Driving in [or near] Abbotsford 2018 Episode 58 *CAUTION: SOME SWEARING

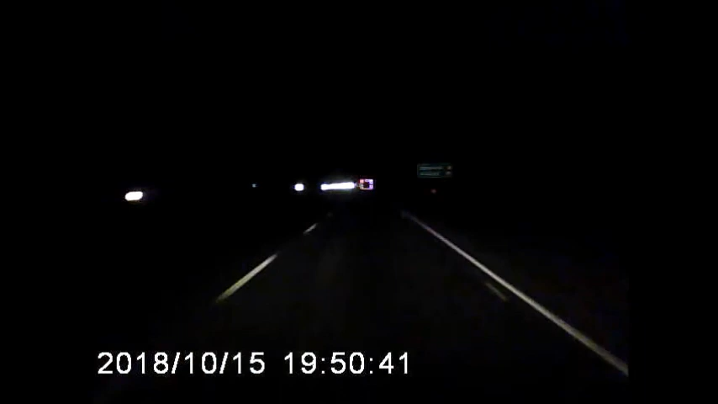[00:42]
Note that I'm traveling at the same speed as the vehicle in front of me is traveling. And this clown is passing me from directly behind me. And they are coming in front of me. Oh my goodness. Of course! Where the fuck are you tailgating me?